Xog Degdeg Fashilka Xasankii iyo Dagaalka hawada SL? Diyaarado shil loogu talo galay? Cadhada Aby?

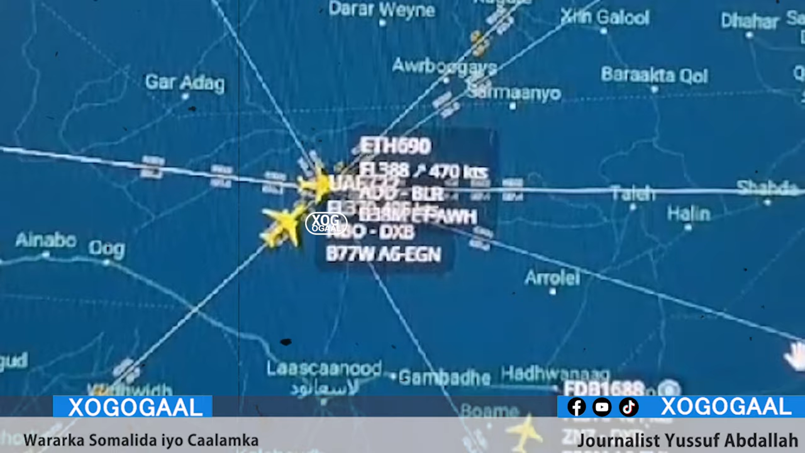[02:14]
inkastoo ay diyaaradaha adduunka intooda badani
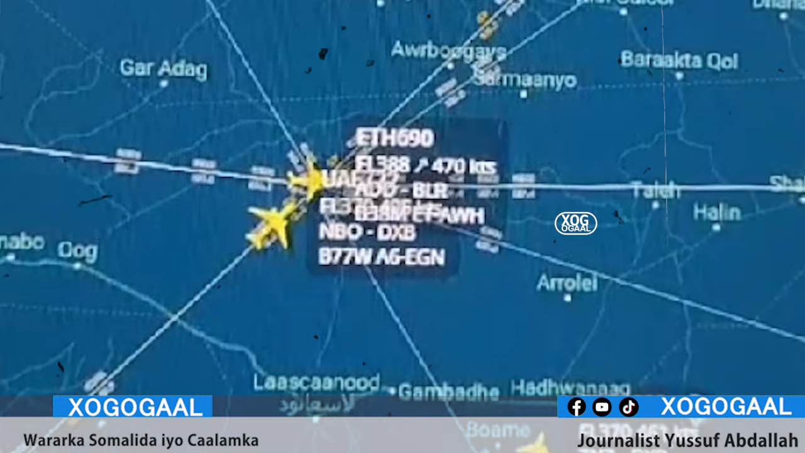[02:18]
adeegsadaan hawada Soomaaliland maxay tahay ujeedka ay ka leedahay Soomaaliya inay diyaaradda Ethiopian Airways markii labaad ku hagto